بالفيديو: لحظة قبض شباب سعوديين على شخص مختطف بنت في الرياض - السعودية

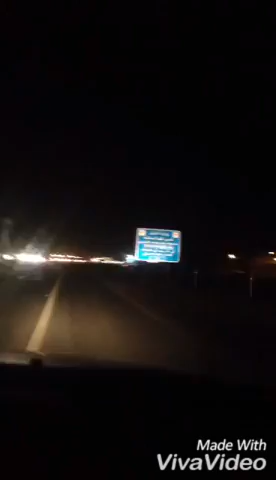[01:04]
شوفوها الحين الحين نوصلها بالضبط هذا فوق المخرج الحمد لله على كل حال والحمد لله ان مسكناهم ورجعنا البنت الحين رجع لامه رجع للحكومه هذه البنت ثاني طيب يا ماما ان شاء الله